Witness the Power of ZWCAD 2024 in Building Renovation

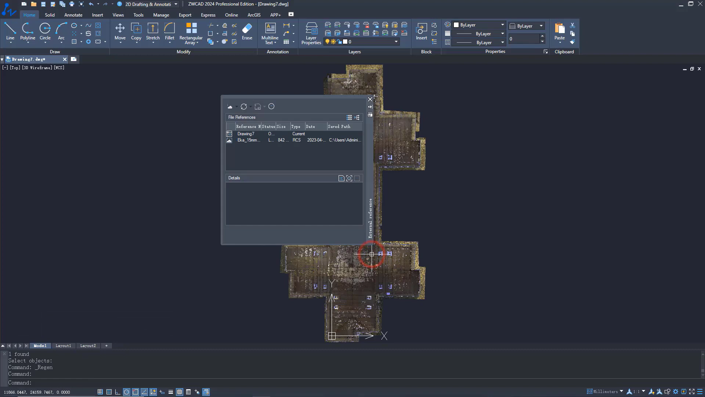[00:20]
You can use the new view widget to change views of this model.
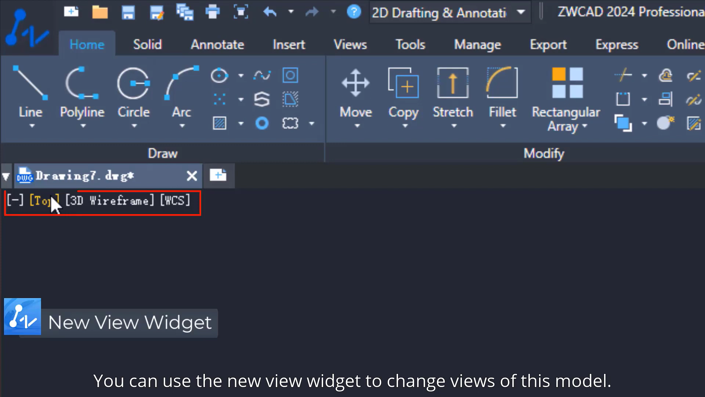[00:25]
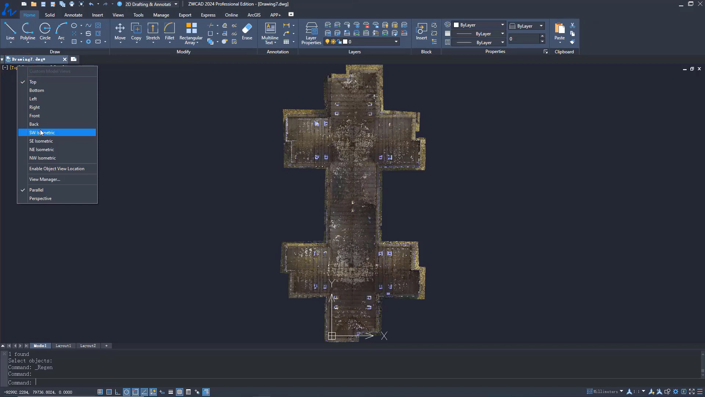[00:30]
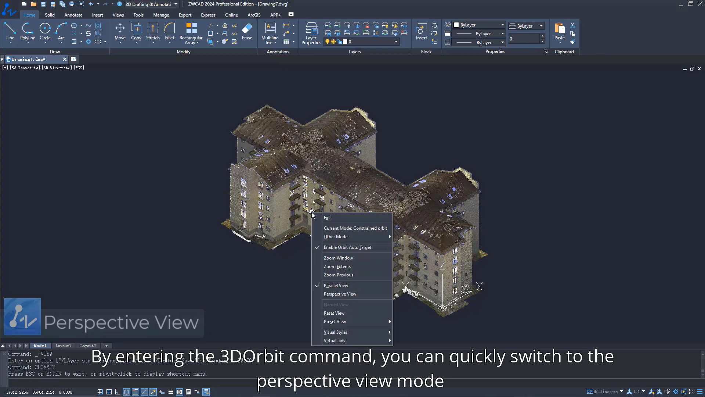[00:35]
By entering the 3D Orbit command, you can quickly switch to the perspective view mode and get a more realistic visual effect of the model.
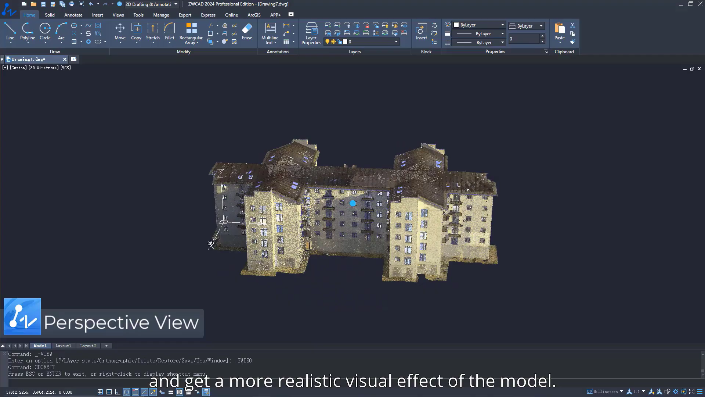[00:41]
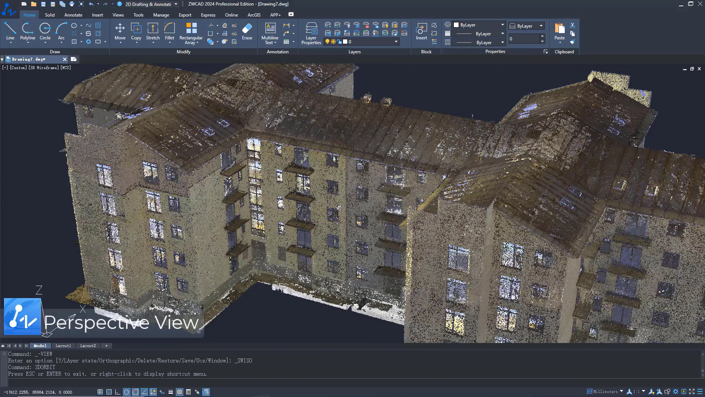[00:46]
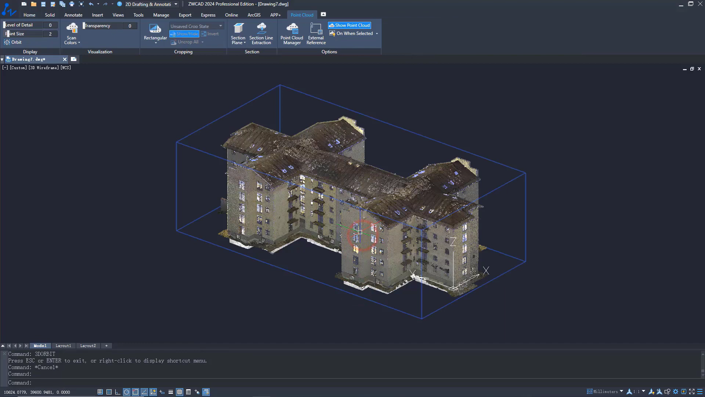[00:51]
Apply the section plane function to draw the outlines of the model.
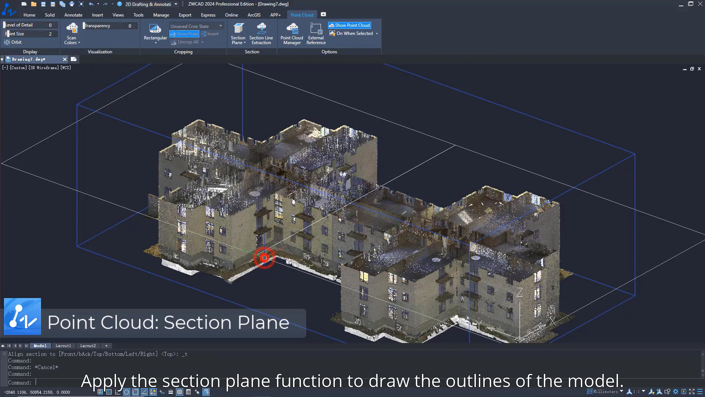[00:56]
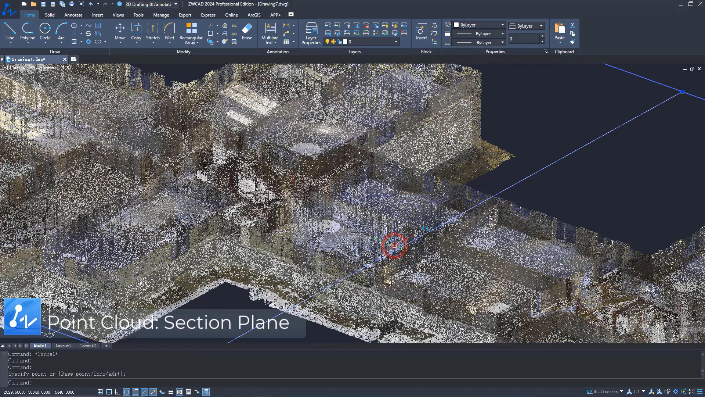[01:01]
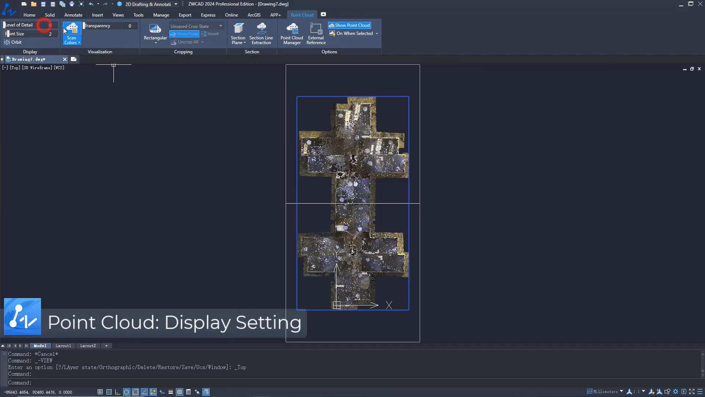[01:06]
You can adjust the display setting to see the outlines of the model more clearly.
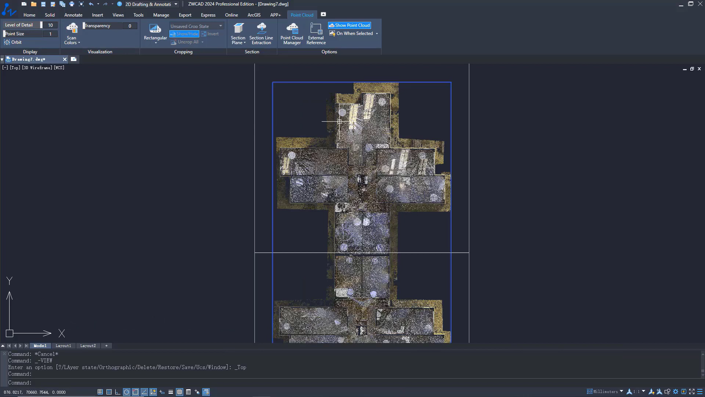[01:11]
You can also use the viewport control widget to add views to assist with the drawing.